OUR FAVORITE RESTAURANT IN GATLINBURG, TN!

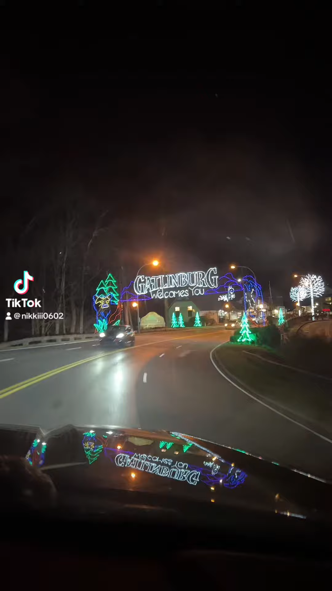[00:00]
Come with us on a date night to our favorite restaurant in Gatlinburg, Tennessee.